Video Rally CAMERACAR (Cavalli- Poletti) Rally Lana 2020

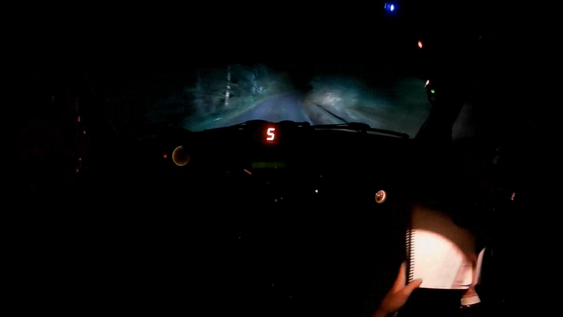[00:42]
occhio, per sinistra 4 e destra 3 e sinistra 3, 50, al muro sinistra 5 e meno meno, per destra 5 e meno, e 50 sfiora sinistra, per destra 3, sfiora sinistra per destra 4, stai a sinistra, per destra 3 e alla pianta sinistra 2 e destra 3,
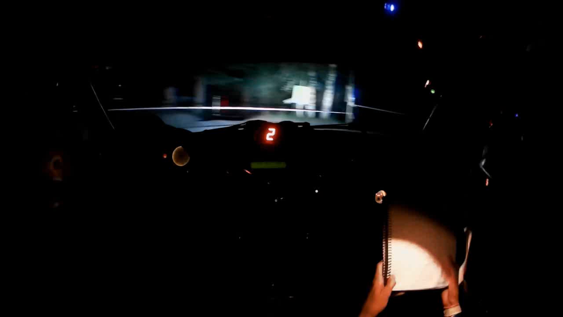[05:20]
e sinistra 4 taglia, al palo ciano destro e sinistro, 30 assi ora sinistra, per destra 5 meno, e alle vetulle sinistra 4, occhio, per destra 3, e al cartello sinistra 2 non tagliare sporco sconnesso, non tagliare sporco sconnesso, accenno destro, sporco, e subito sinistra 3, 20 array,